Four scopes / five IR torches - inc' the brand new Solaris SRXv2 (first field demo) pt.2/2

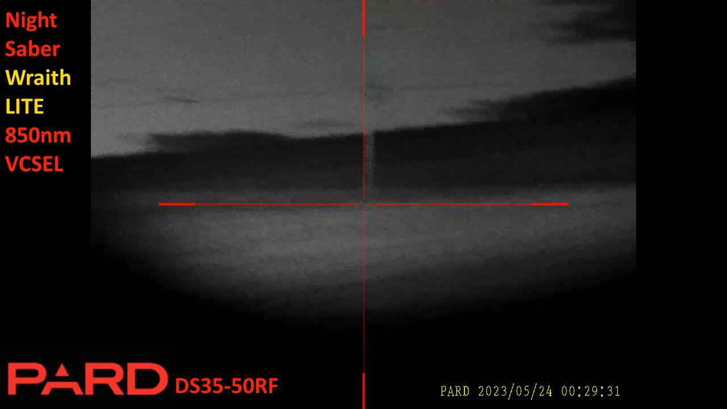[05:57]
you can concentrate the beam you can widen the beam right out
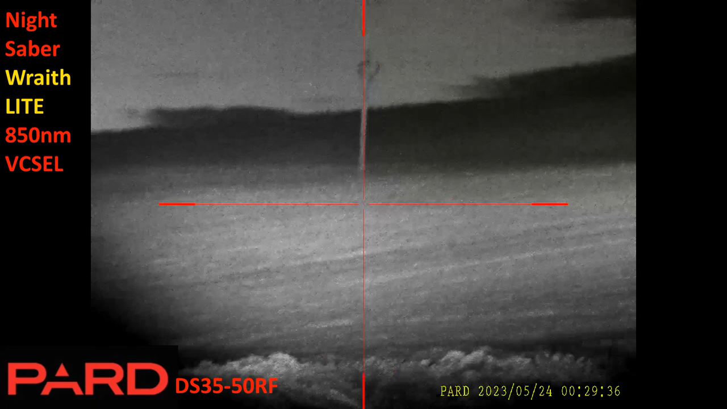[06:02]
there's a little bit of misalignment in the sense that once you concentrate the beam you've
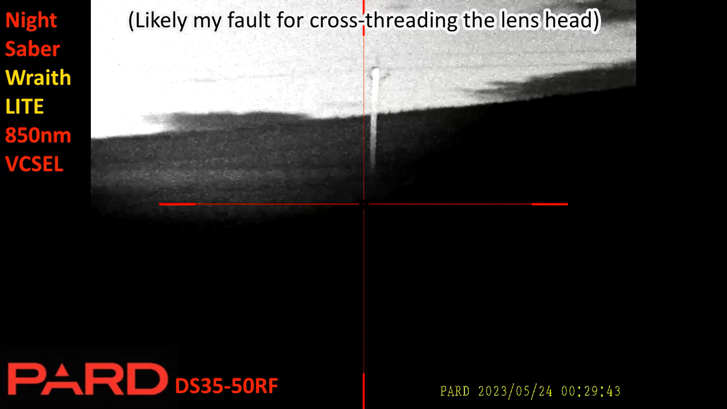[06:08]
got to sort of redirect it a bit like so but you can see it's nicely illuminating the whole of that telegraph pole at 300 meters focus in a bit and redirect at the same point
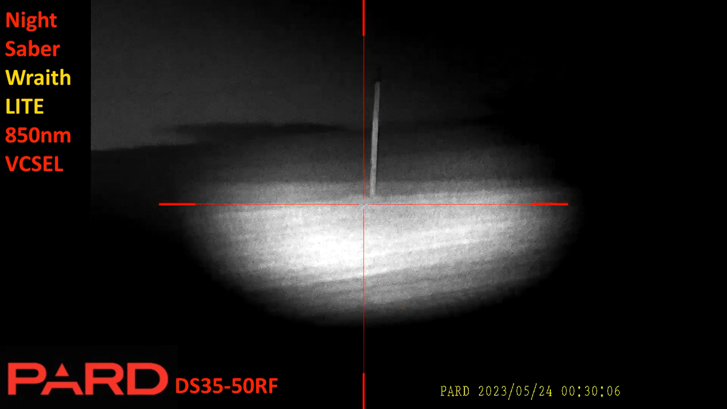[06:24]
same time to keep the base of the telegraph pole on screen you can see that works and then you can back it off
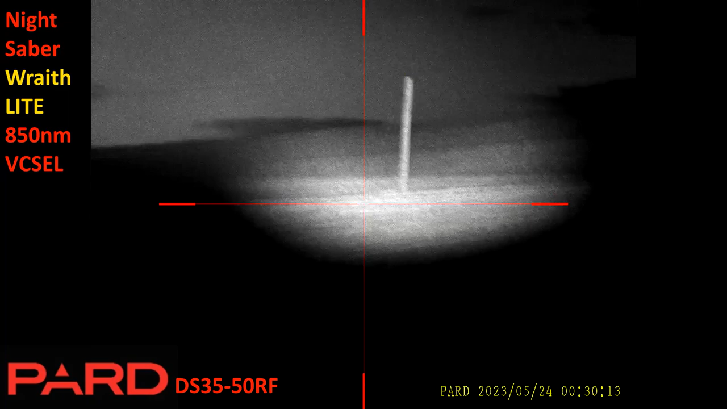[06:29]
to fill it to fill the whole field of view redirect
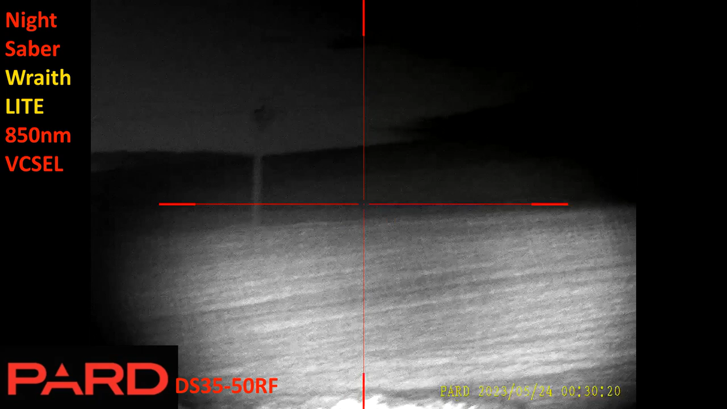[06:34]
over to the right there's the 500 meter tree let's see how well i can eliminate that yep that's very bright
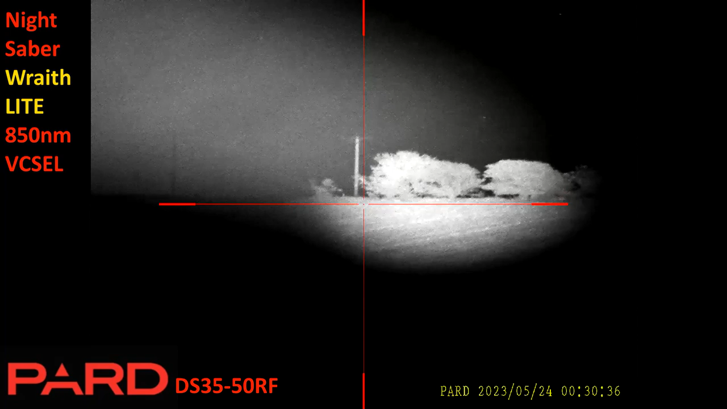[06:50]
very bright indeed okay
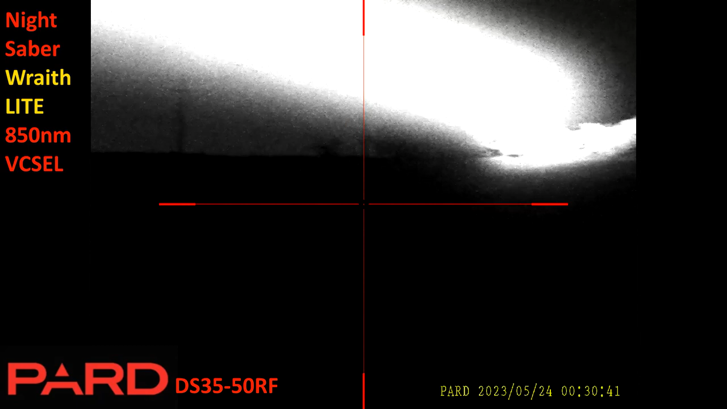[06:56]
can't quite see the grid of the vixels but very nearly
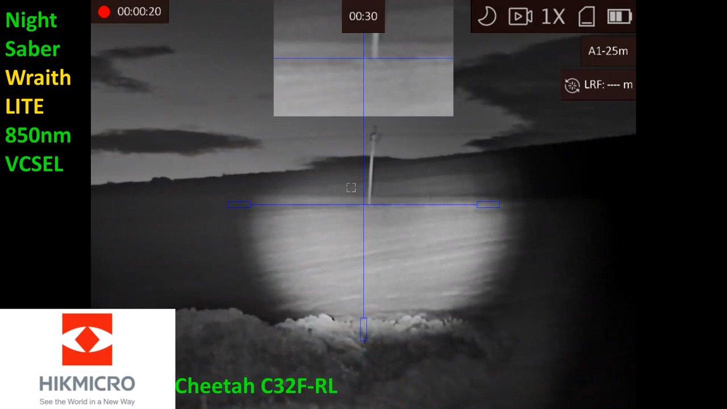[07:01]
just a quick reminder here that i'm seeing through the cheetah slightly sepia-tinged image on the display that doesn't come through on the recording that's recording with the back it off
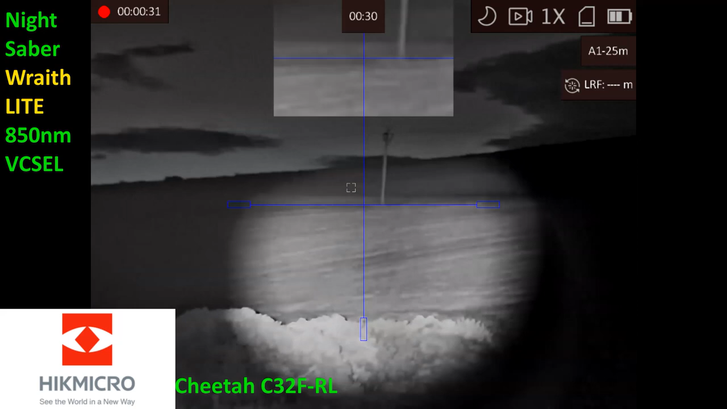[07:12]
you see it fills almost fills the field of view back it off a bit more yes so the ludicrous rims right light
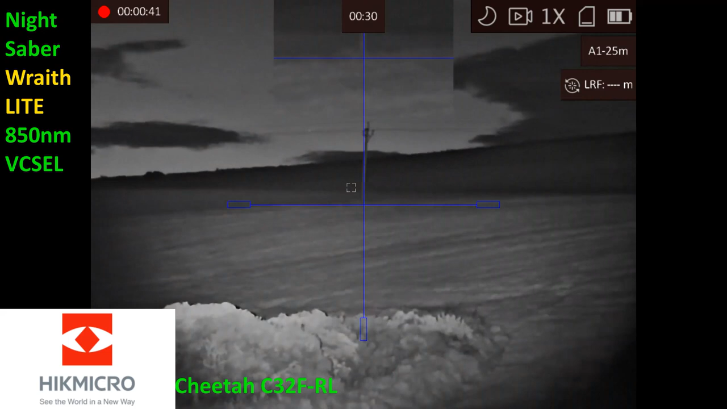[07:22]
when you back it right off does fill the field of view and when you focus it in
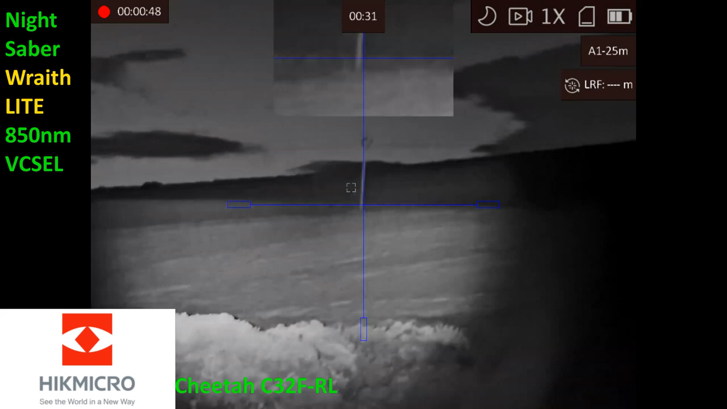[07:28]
so i've got to realign it and do it once here and you can see it very capably eliminates that square grid of the vixels chips if you like it off a bit yeah that's
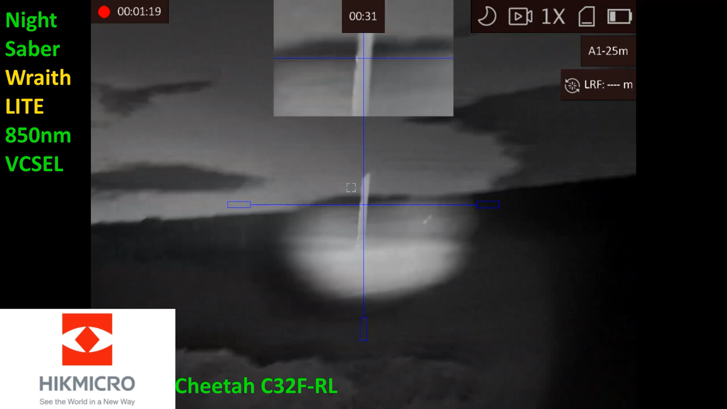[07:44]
very nice and i've got a look at my
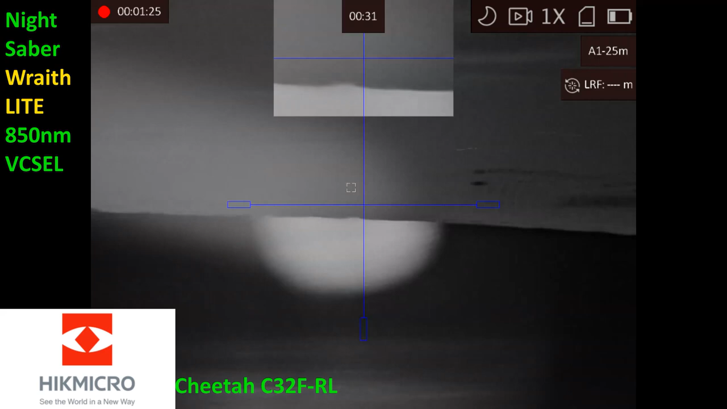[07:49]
actually 500 meters yeah it's very nice as well cool
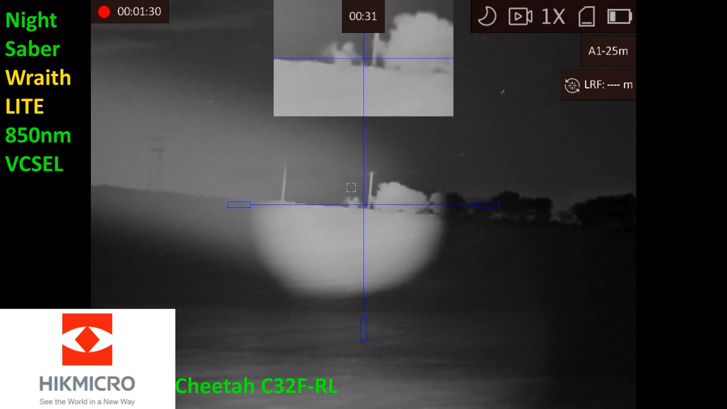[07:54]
recording on the pulsa there's the telegraph pole at 300 meters